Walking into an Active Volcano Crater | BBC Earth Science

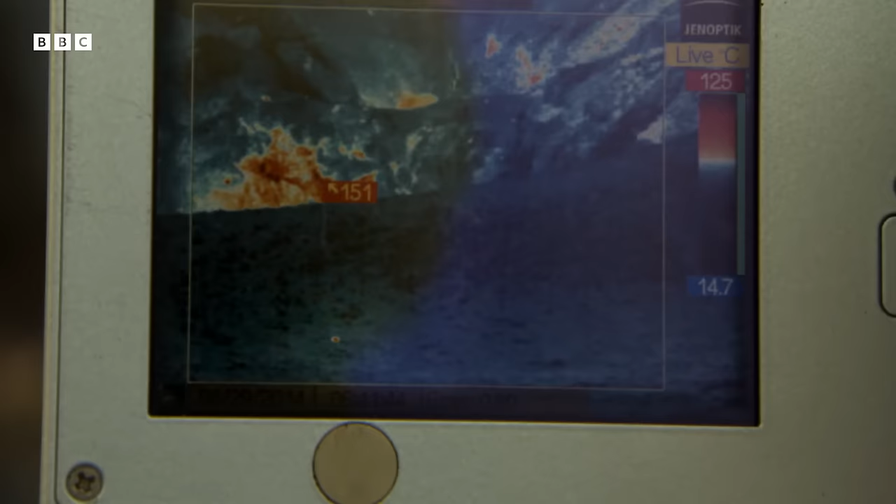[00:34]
It's the one. It appears to be the ideal size for Shane to be able to run in and grab.